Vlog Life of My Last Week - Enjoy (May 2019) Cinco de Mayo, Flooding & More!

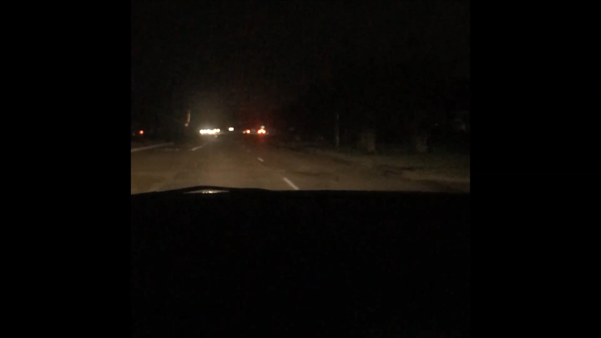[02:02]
I had to go to baby daddy's job, and in Houston, you know, there's power and everything, but Kingwood, the only reason that you can see right now is because of the time,
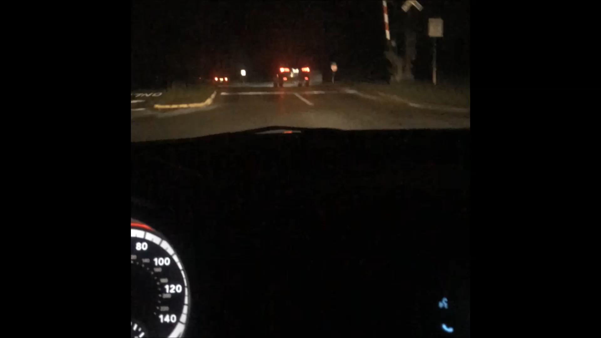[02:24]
5:30 a.m., and the lights in front of me. Other than that, there's not a street light, nothing. Earlier, someone took a picture, because and they said that, I don't know if this is Kingwood or an episode of Walking Dead,